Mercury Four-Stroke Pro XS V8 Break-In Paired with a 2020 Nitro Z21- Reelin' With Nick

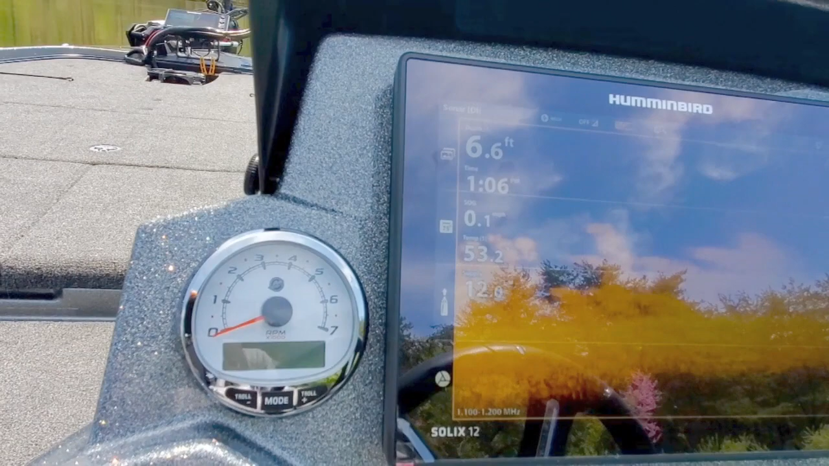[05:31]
On screen: depth 6.6 ft
hydraulic jack plate all the way down and my trim all the way down.
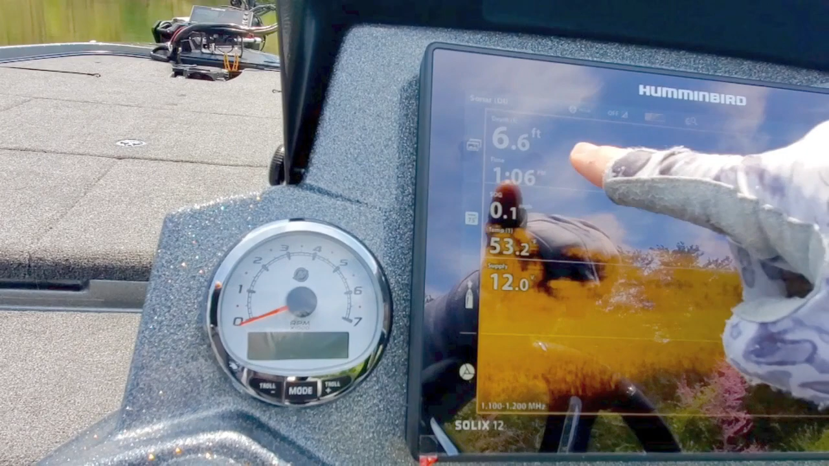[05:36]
On screen: depth 6.6 ft
And then here, I'm using, on my graph, I'm using the time to track those minutes.